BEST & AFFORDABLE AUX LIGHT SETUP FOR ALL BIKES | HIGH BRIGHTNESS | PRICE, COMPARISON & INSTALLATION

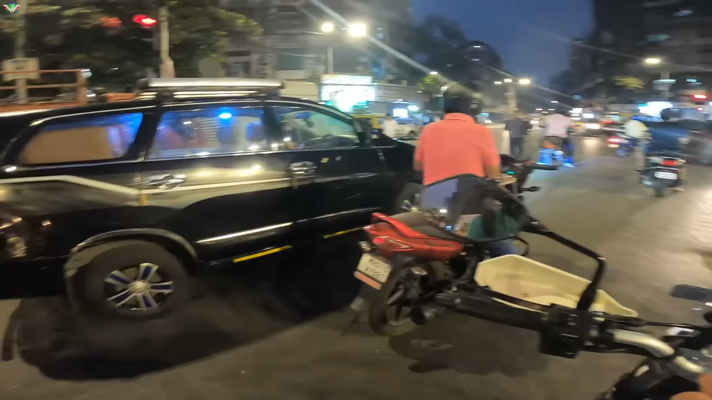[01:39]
असली मुंबई वरिजिनल मुंबई यह देखो किती पुरानी-पुरानी बिल्लेंग सपत्थर की बनी हुई है